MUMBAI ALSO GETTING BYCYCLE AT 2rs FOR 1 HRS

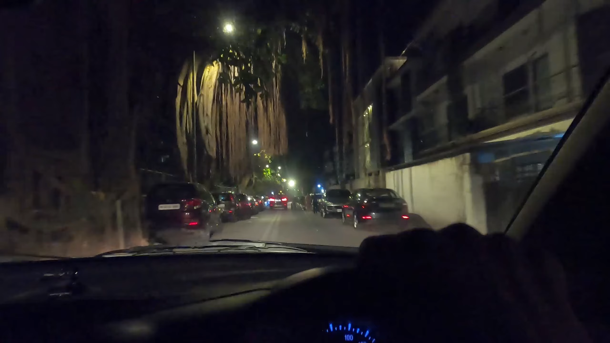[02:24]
आज आपको लिखाता हूँ यह गली है जिसमें वेवे कॉबरा का घर है और गोविंदा जी का भी घर है इदर इसले रोड पर मसरीज
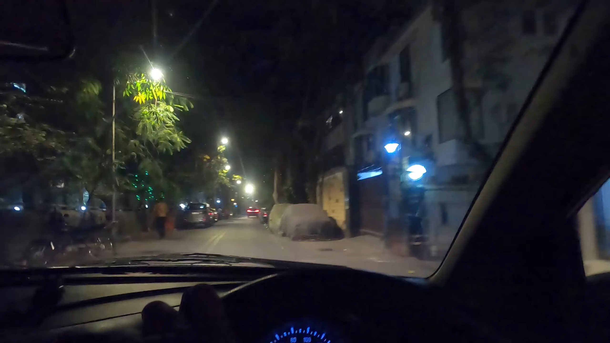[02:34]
और बीम्रेवली आपको पार्किंग दिखेगी आपर और ऐसे ही कार ब्लॉगिंग करते हुए जैसे लोग
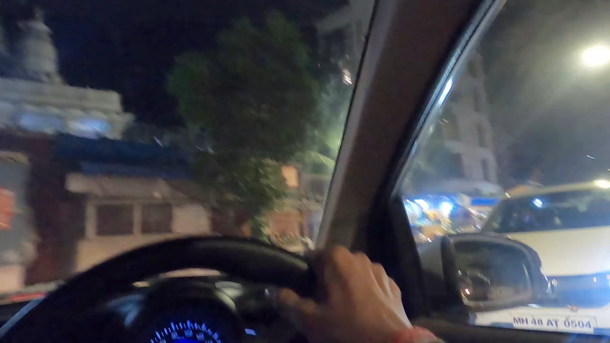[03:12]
टॉट रुग जा यह मंदिर यहां वह आती है यह मंदिर माती है नहीं मालाजी को बहुत बड़ी वहां तो बालाजी के ही मंदिर है हम लोग आगा है प्रिस्वी थेटर
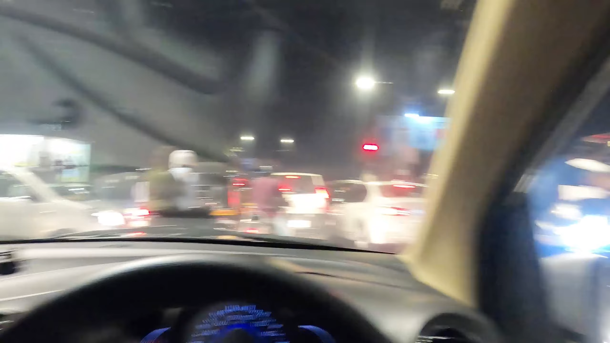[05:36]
एक हम बीश रूड प्यागा है जई हमारा बंद हो गया है काई उडाते